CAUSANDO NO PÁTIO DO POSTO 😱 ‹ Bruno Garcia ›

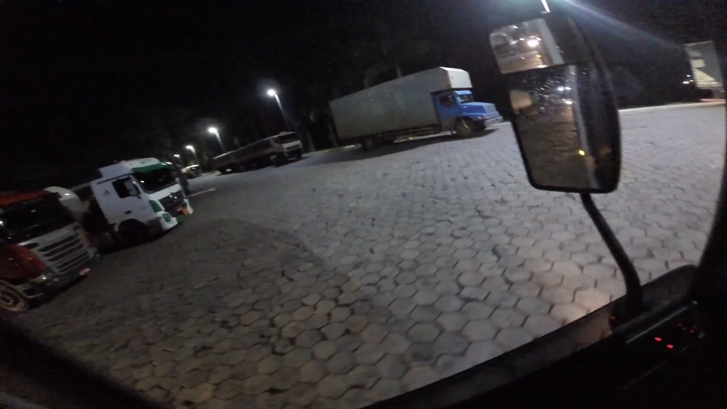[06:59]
Olha aí Tem que parar aqui Não tem outro lugar, né Não adianta É O posto aqui é dos milhós que está tendo
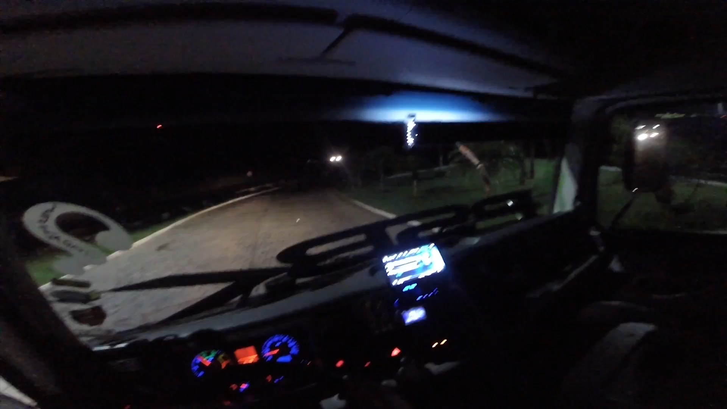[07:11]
É, Paulinho Vambora que São Paulo está longe, hein Pichão E meio devagar Porque senão eu já pego o bigode no chão Castelo branco, velho de guerra
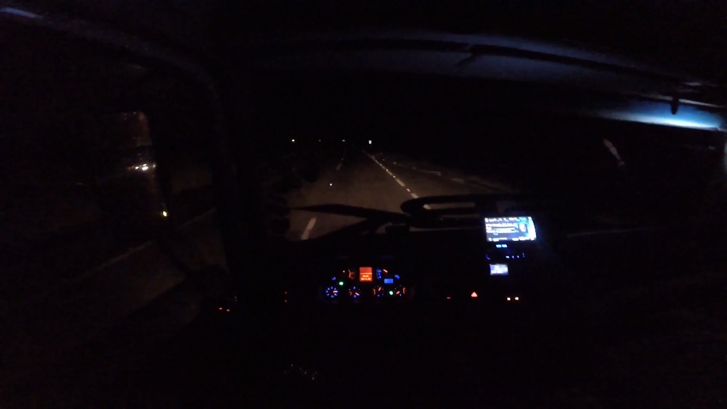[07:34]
Olha lá Sempre no verde, ó Ai, no verde Tinha que vim dando umas aulas ali, velho Paulinho queria andar com o bicho de ponta cabeça 3 mil, 3 mil giros Não É só no verde ali, ó 2 mil e cem Abaixo pra 1.500 de novo, velho Aí, ó Esse volante também é diferente, hein Que menininha, velho